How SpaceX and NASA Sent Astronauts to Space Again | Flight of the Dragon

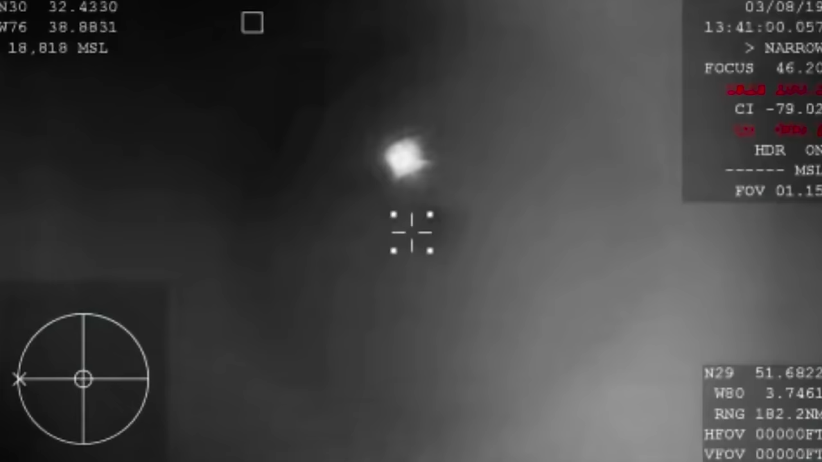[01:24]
We're looking at dragons streaking across the sky on its re-entry through the Earth's atmosphere. And then those parachutes are gonna kick in.
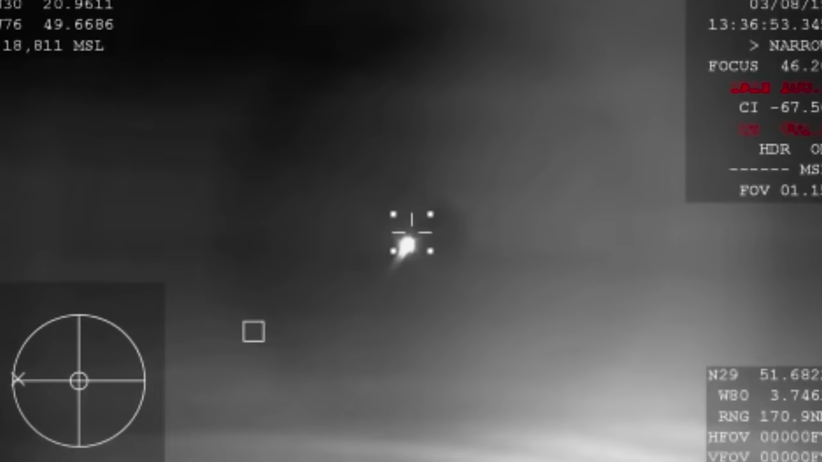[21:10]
We have come out of the blackout period, and we have re-established connection with Dragon Endeavor. And so, we have come out of the blackout period, and this is a view from that WB-57 airplane. You are looking at Dragon streaking across the sky on its re-entry through the Earth's atmosphere, aiming for a splashdown.
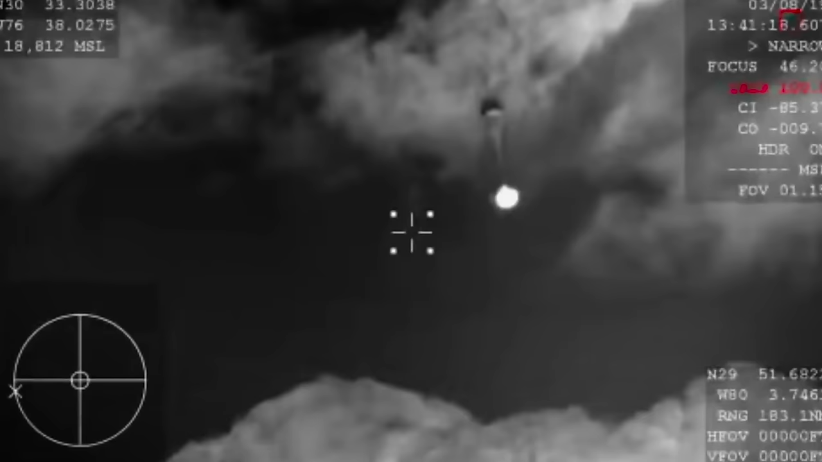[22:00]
Two sets of drogue parachutes deploy to slow Crew Dragon for its splashdown.